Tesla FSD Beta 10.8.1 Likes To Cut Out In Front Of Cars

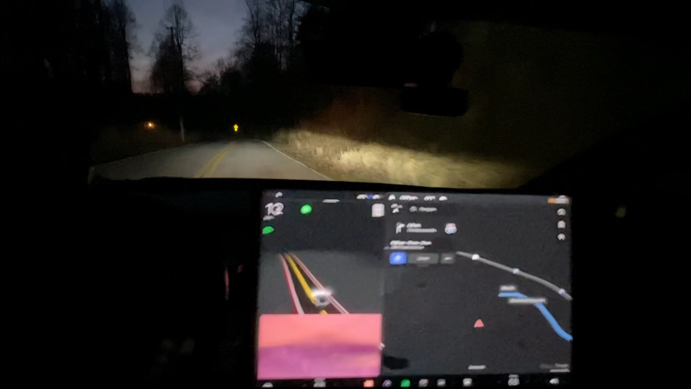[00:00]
Hello everyone, this is Rocco doing probably potentially my last 10.8.1 drive GPS at you, whoa, I can't enable it because it doesn't think we're on the road we're on Yeah, so we are doing a drive. I'm actually going out to get a haircut Um,
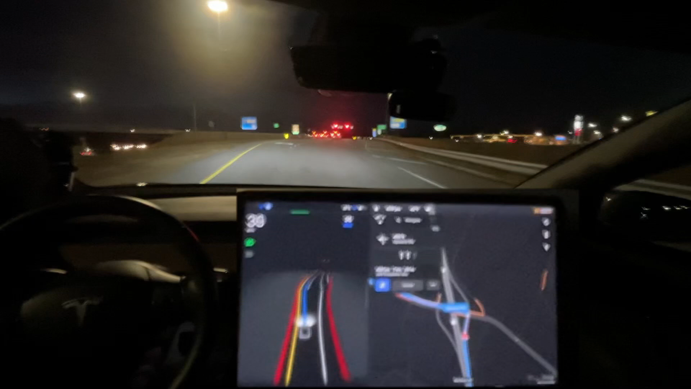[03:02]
Like it should just not do that Just not accelerate Once it gets off the exit There's many exits it does that for And it's really frustrating But besides that very smooth to get to the light
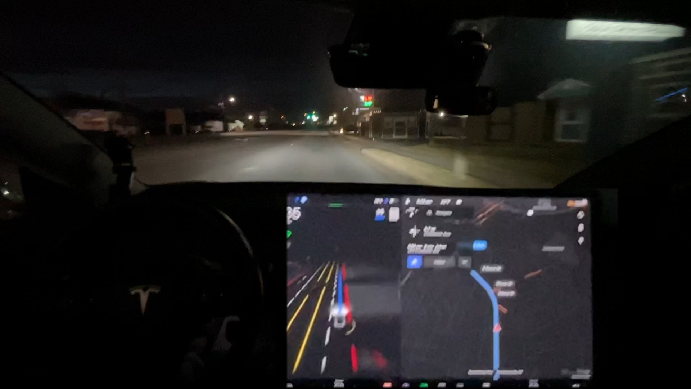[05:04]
So it slowed for that truck I saw that truck kind of peek out And then it slowed for it as if it was expecting it to cut out in front of me That's good behavior I can't believe it really did that It sped back up and cut and cut over in front of this truck
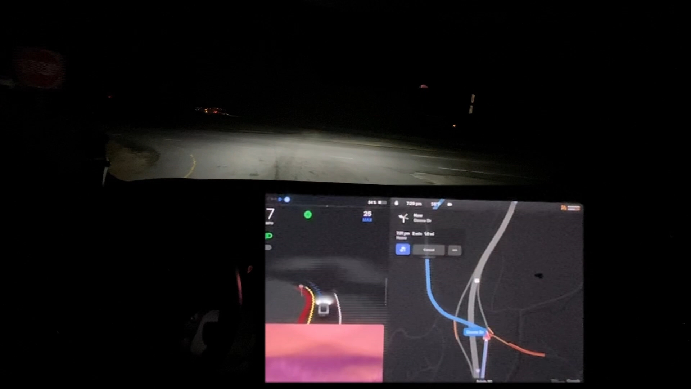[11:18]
the last handful updates haven't reproduced this issue where it tries to turn right here You'll occasionally see the tentacle flip back and forth, but it does not um
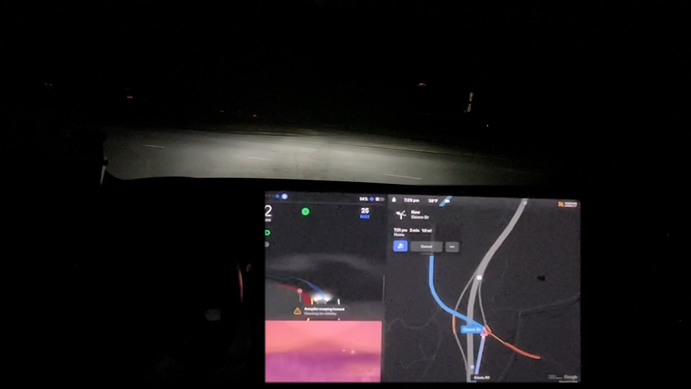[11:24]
Try and turn right which is good We're just creeping.
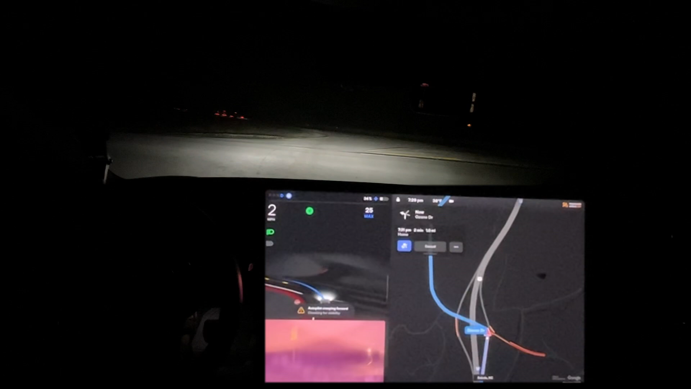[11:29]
We're good to go. I'm tied the accelerator.
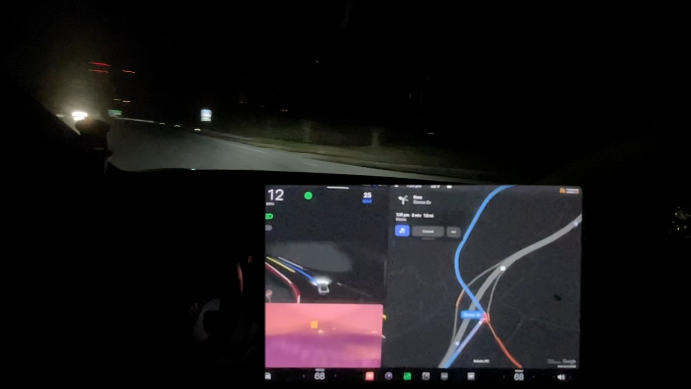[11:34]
You're just in the middle of the road So I'm pressing the accelerator to keep it going Um stuff like that's annoying. I'm like there are no cars coming Like at all And it decides we're just not gonna go. We're just gonna kind of stay here in the middle of the road Doesn't really make any sense. I don't know So probably I don't want this to be clickbait, but it is my full-cell driving cause road rage Basically that that's what it is Um it uh It cut out in front of that car.